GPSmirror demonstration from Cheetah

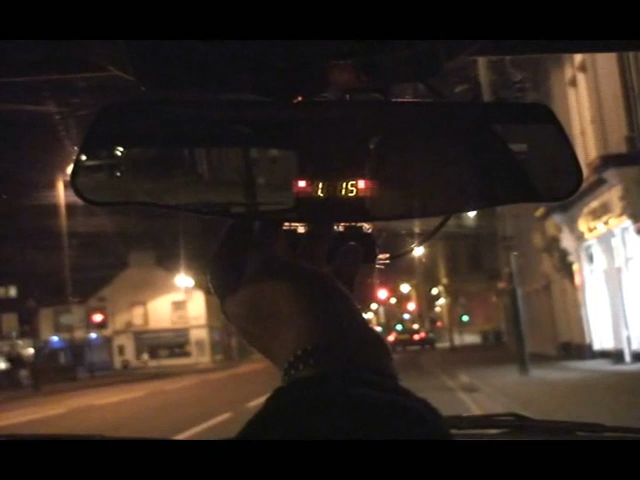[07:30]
Saved. Drive slower than this threshold and the mirror mutes the alert. Drive faster and you'll hear them. This method of false alarm suppression is simple and it's 100% reliable.
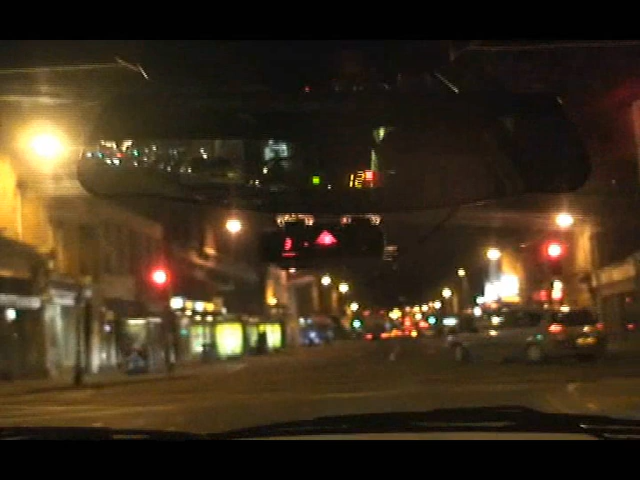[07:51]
Okay, we have the yellow K band alert going.